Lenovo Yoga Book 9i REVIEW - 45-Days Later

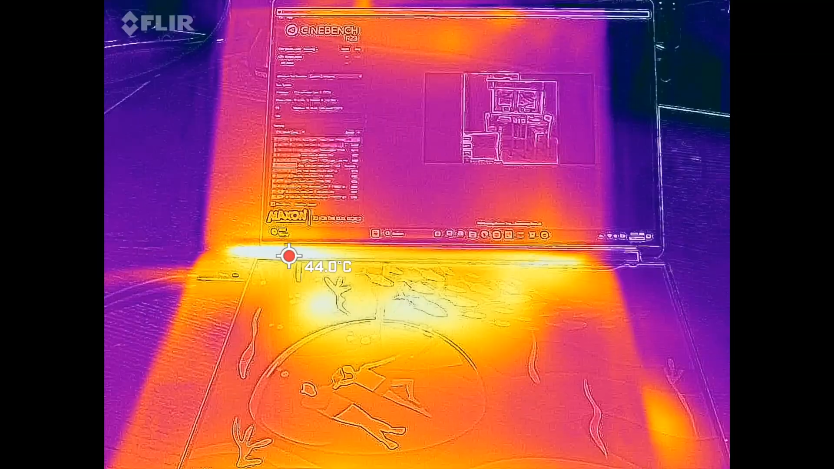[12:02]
On screen: spot 44.0°C
getting overly hot even under heavy load never too hot
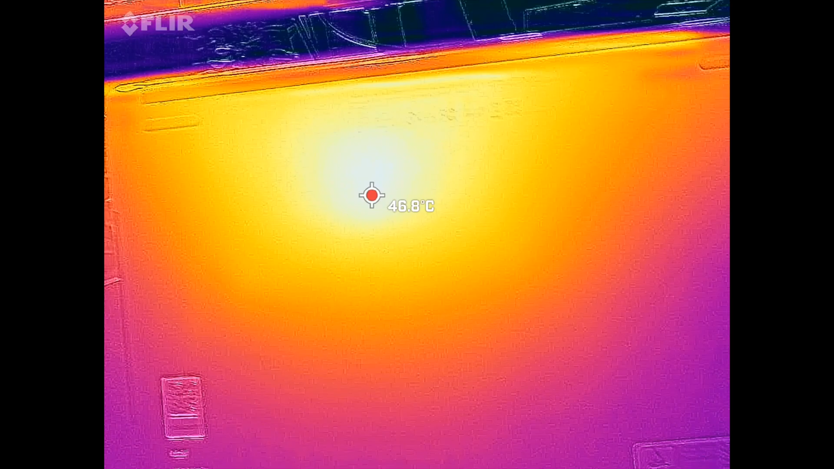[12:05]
On screen: spot 46.8°C
to the touch that's been pretty good and when it comes to fan noise you'll definitely notice it in the